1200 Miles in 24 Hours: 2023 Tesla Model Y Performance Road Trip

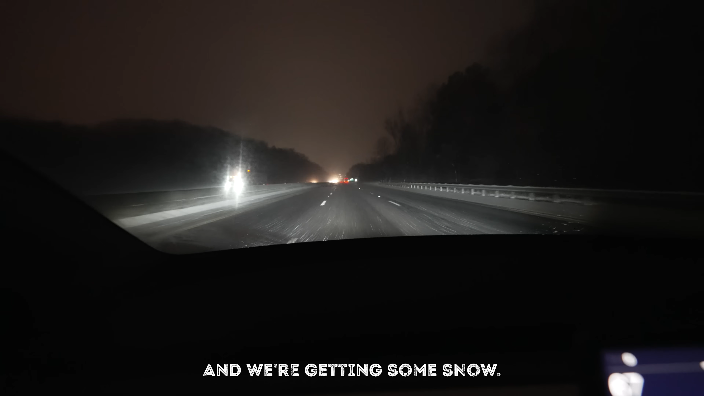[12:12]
we're getting some snow another great news you can see all the faults that i have now for no apparent reason